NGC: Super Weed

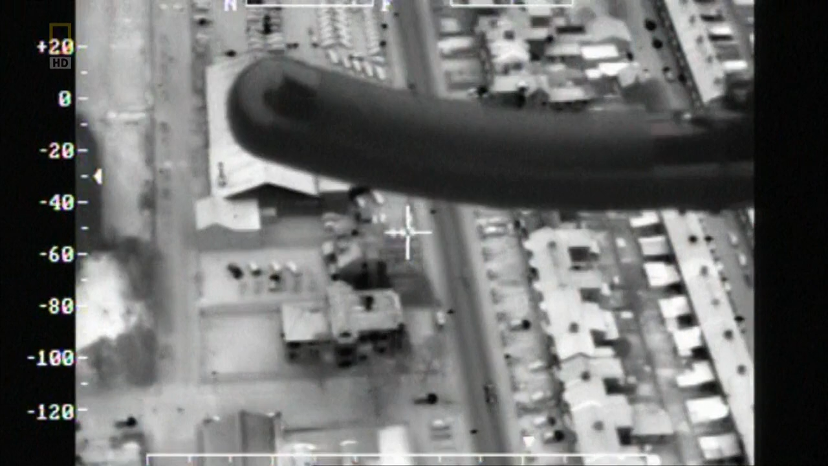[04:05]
The heat is picked out as black on white or white on black.
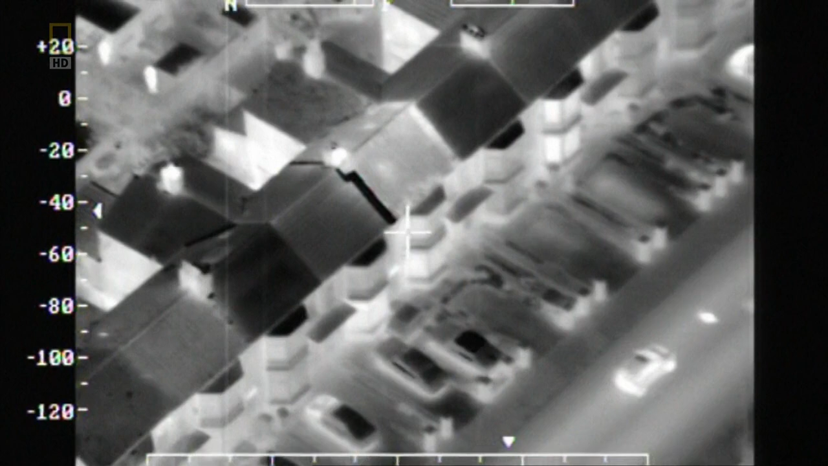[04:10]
Here you can clearly see the roof of one house, white, against the surrounding grey and black buildings.
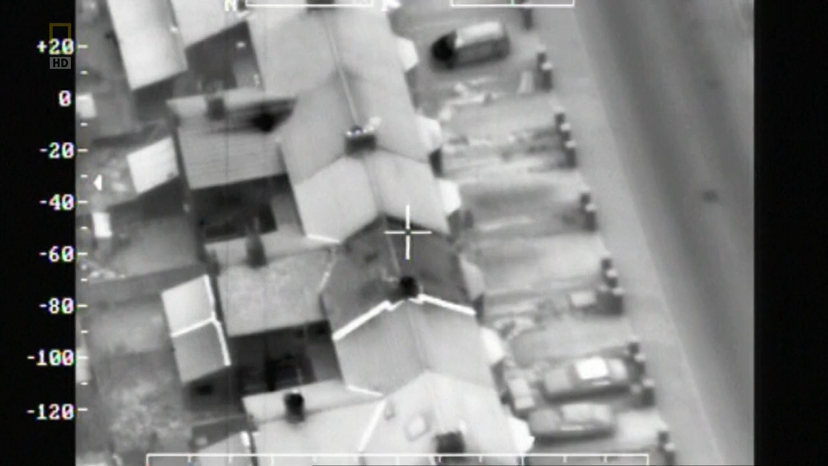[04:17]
The camera is switched to black on white, giving an even clearer result.
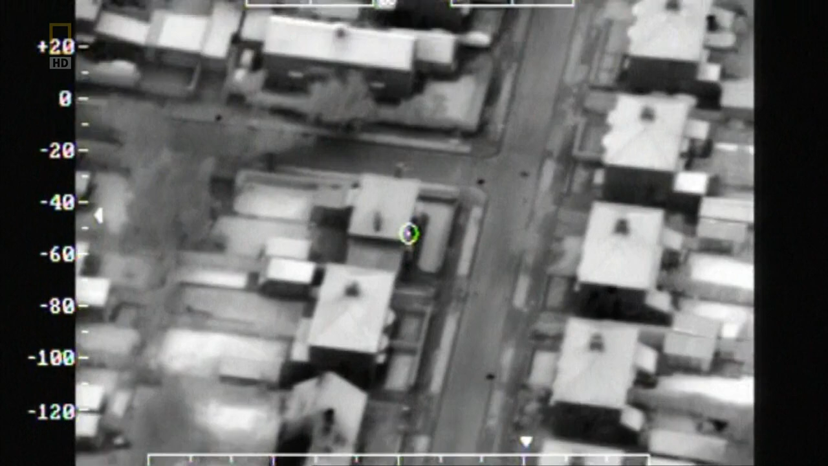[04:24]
Images like these were instrumental in helping Cleveland police bring down one of Britain's largest cannabis farm networks, run by organised crime.